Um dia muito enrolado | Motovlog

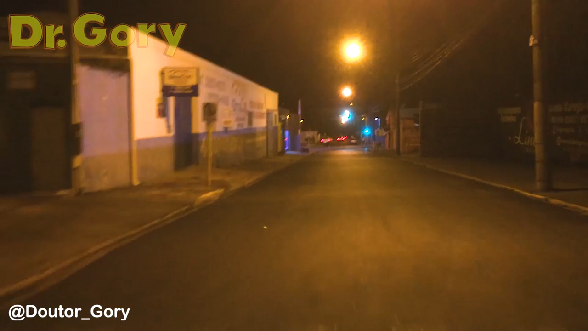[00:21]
eu vim falando que nem um idiota, falando, falando, falando, falando... Ai, fizeram aqui... Ai, não, esse sinal vai deixar, não? Ah, não vai.